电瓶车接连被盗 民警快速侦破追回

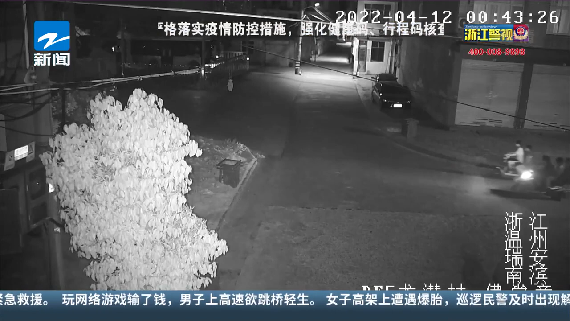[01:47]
去偷民警立即调取了案发现场周边的公共视频发现在案发时间前后有五名
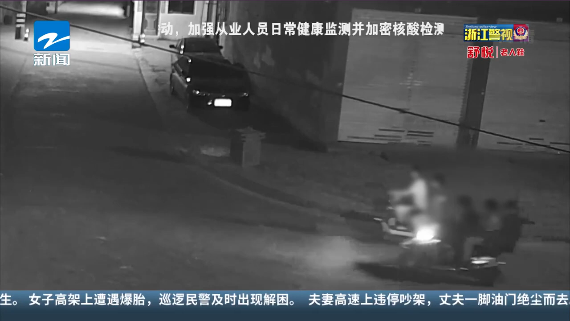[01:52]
人员骑着两辆电瓶车在附近徘徊行迹非常可疑于是民警跟踪追击很快锁定了他们的落脚点并将五人全部抓获